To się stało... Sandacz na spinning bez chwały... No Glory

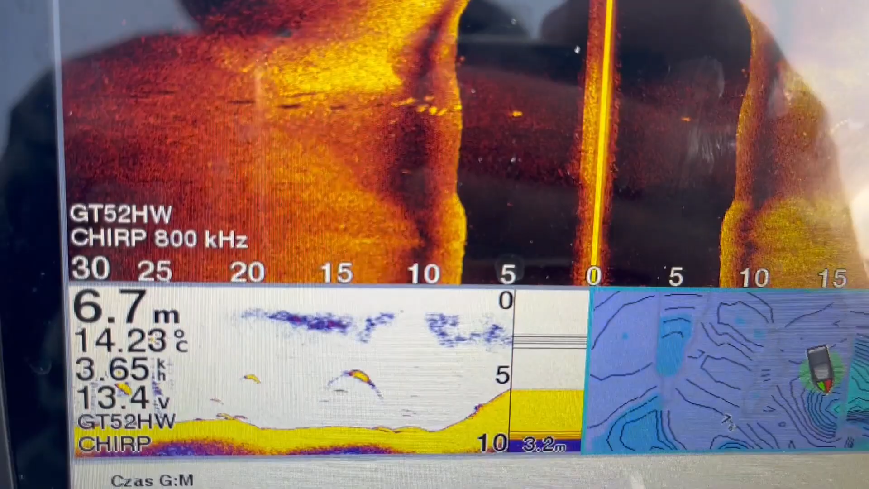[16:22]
On screen: depth 6.7 m, water 14.23°C
Ale piękne ryby tutaj przed samą górką.
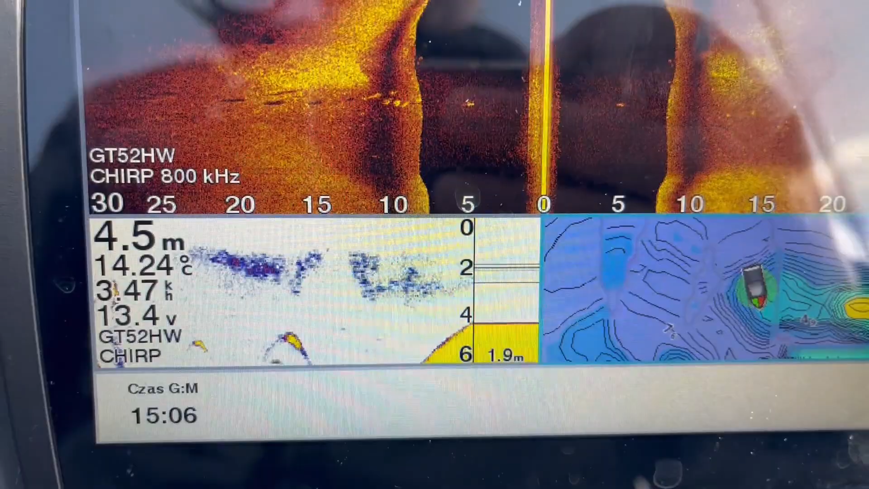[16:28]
On screen: depth 4.5 m, water 14.24°C
To znaczy patrząc w kierunku płynięcia rzeki, to za górką się schowały.
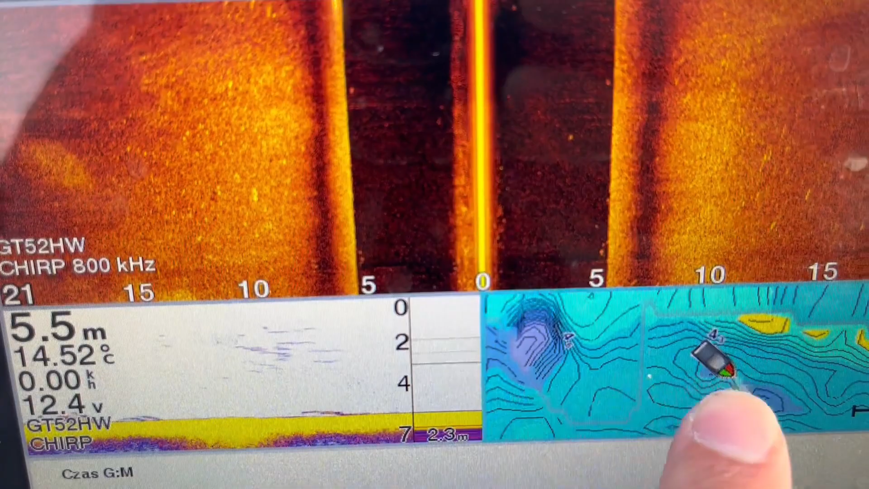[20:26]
On screen: depth 5.5 m, water 14.52°C, speed 0.00 km/h
I can create a map here. It's nice to be able to use it.
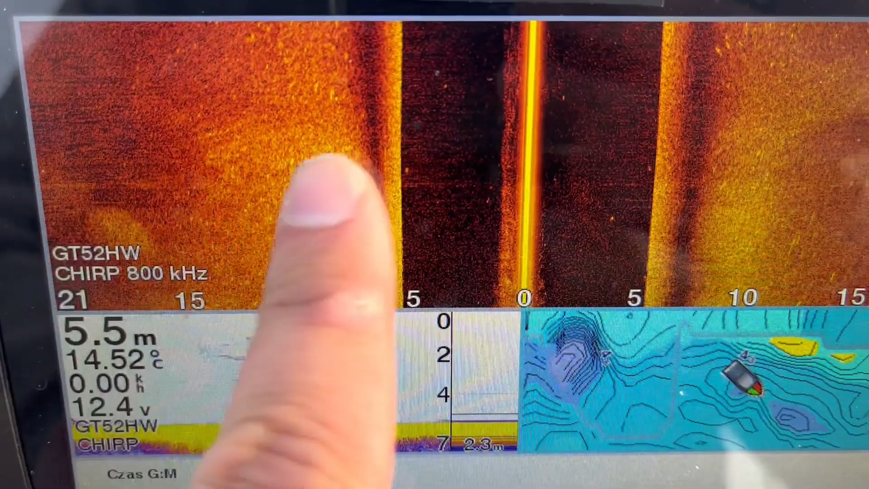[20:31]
On screen: depth 5.5 m, water 14.52°C
The scan is a bit. I love it. I can see it on the screen.
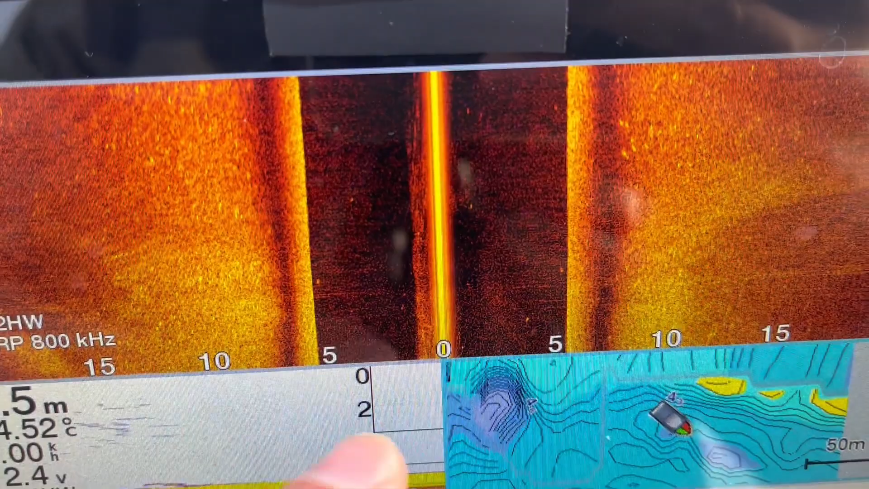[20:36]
There are some errors. It's a bad thing. It's an error.
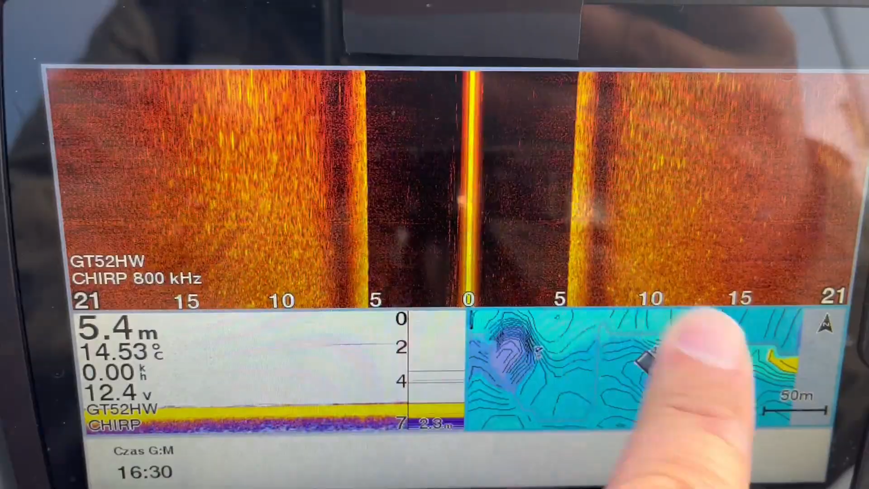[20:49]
On screen: depth 5.4 m, water 14.53°C
We can talk about functions. And that's it.